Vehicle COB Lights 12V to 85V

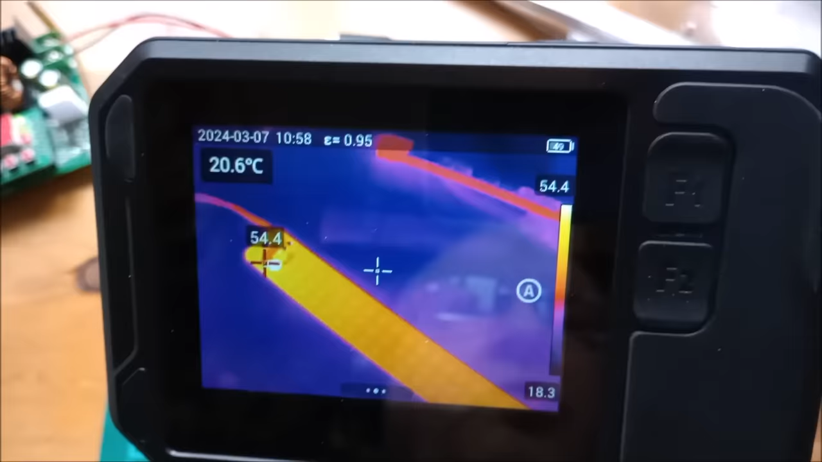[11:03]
On screen: spot 20.6°C
warmer so i'm not sure there's much to be gained in
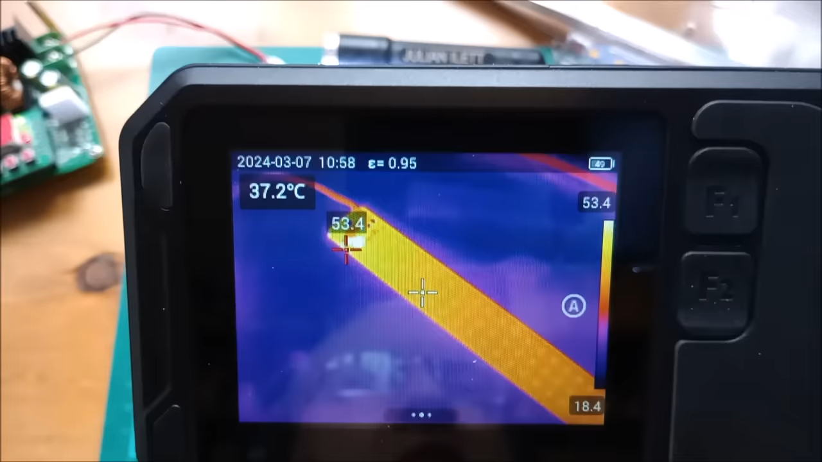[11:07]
On screen: spot 37.2°C
terms of running cool this doesn't really run cool at all now what happens
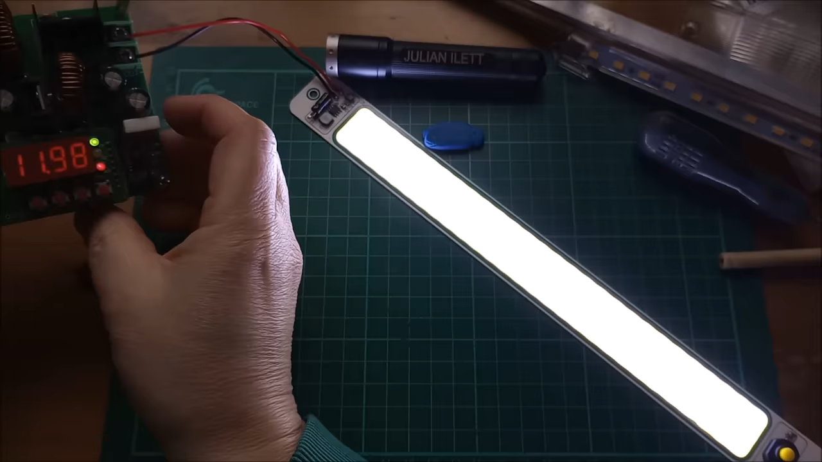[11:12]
if i increase the voltage to say 24 volts let's wind that up which will mean that the buck converter i mean the thing is not getting any brighter but the buck converter will be working harder so that's 24 volts i'll leave it for a minute or so and then get the camera on it again
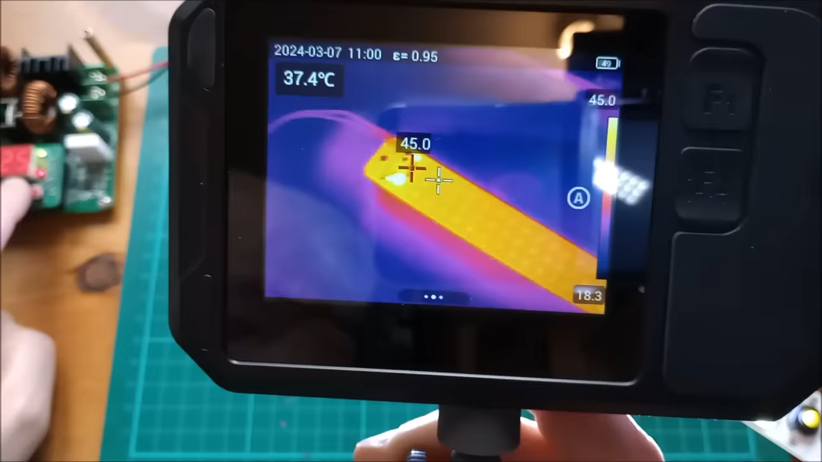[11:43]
On screen: spot 37.4°C
has that actually gone cooler with more volts because that inductor is now measuring 44 uh degrees 45 degrees let's wind the voltage up a bit more let's take it up to 36 degrees uh 36 volts just bring that in shot
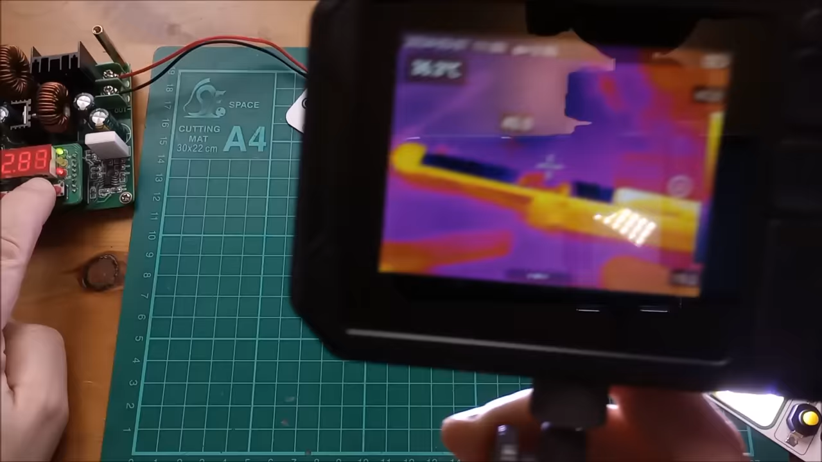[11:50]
can you see all the numbers no you can't quite i'll shove it over right that's 36 volts
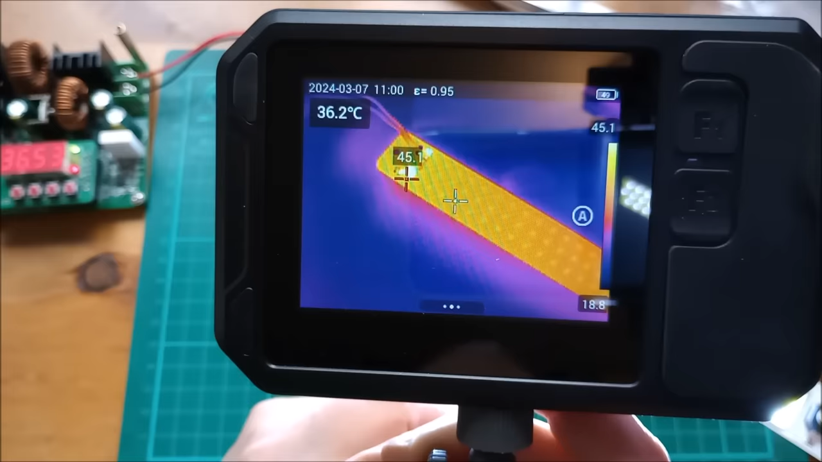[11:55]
On screen: spot 36.2°C
now it's very similar 45 degrees but was that
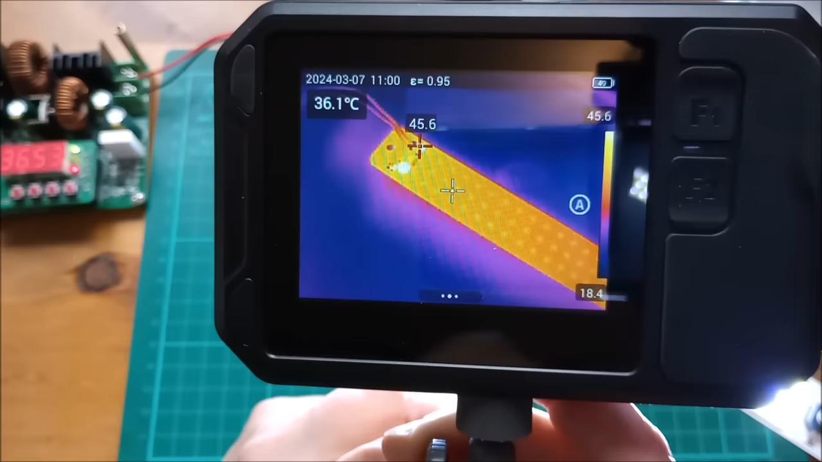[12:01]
On screen: spot 36.1°C
hotter at 12 volts i'll wind it back to 12 volts
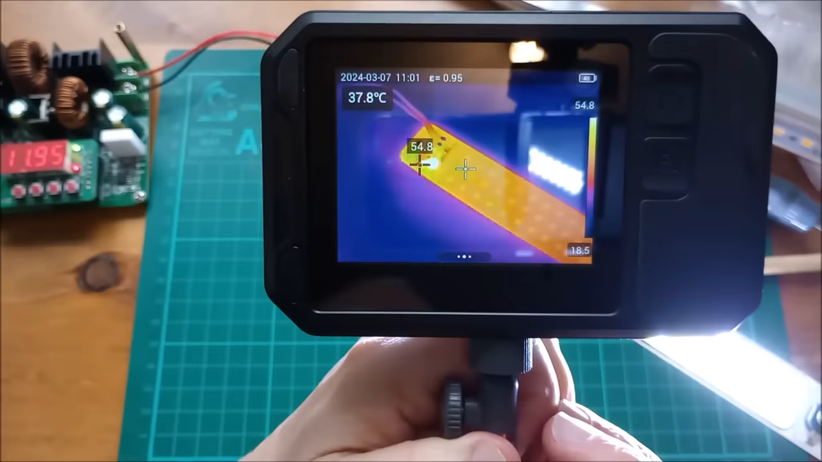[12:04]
On screen: spot 37.8°C
yeah it seems to be it's now down to 12 volts and that inductor i suppose it's on all the time isn't it so maybe the current running through the inductor is heating the inductor up is it on all the time at a lower voltage well i can't think but yeah that's certainly hotter at 12 volts so maybe it's
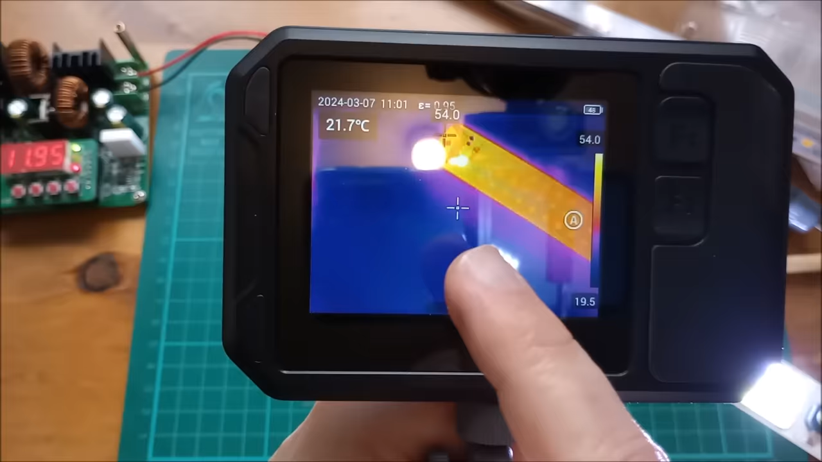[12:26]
On screen: spot 21.7°C
more efficient that's the ceiling like go away maybe it's more efficient at higher voltages i'll stick it back up again
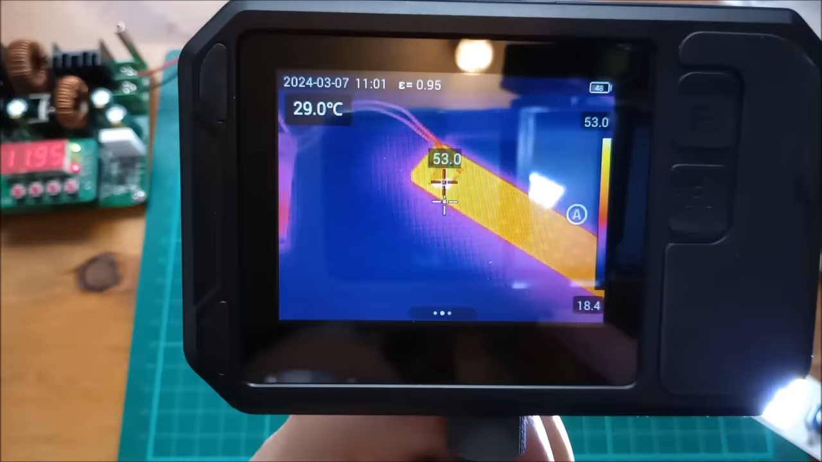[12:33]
On screen: spot 29.0°C
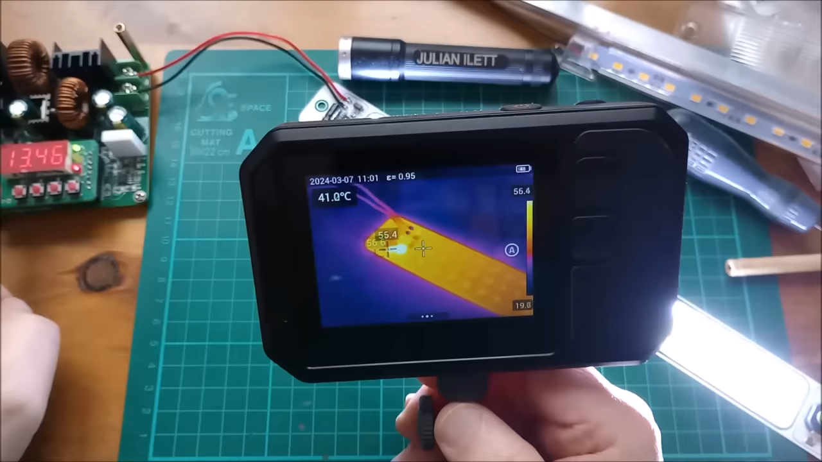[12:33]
On screen: spot 41.0°C
raising it back up to well i suppose the sensible voltage to use for lighting in the shed would be 24 volts something like that so
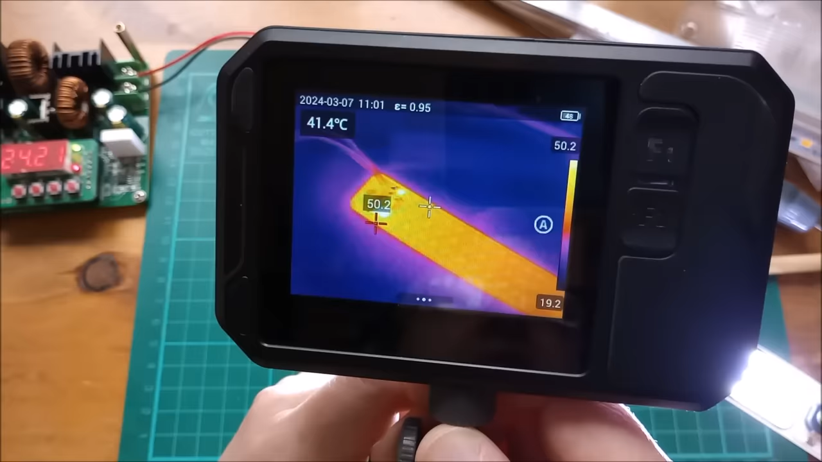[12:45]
On screen: spot 41.4°C
24 volts and yeah that's actually cooling down 49.2 49
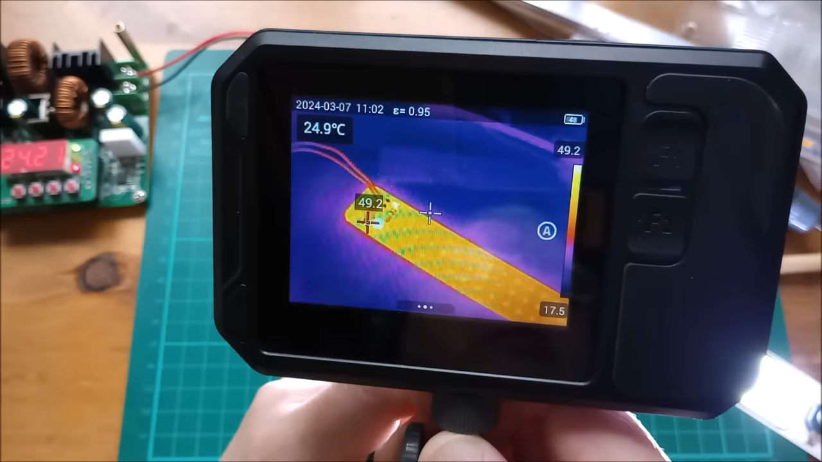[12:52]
On screen: spot 24.9°C
definitely seems to run cooler with a higher voltage going in i'm quite surprised i thought it'd be working harder
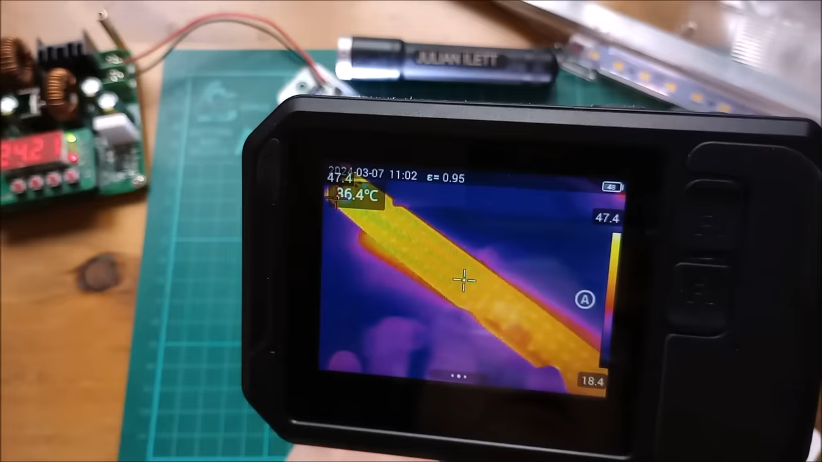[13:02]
interesting but maybe there's less current in the inductor i don't know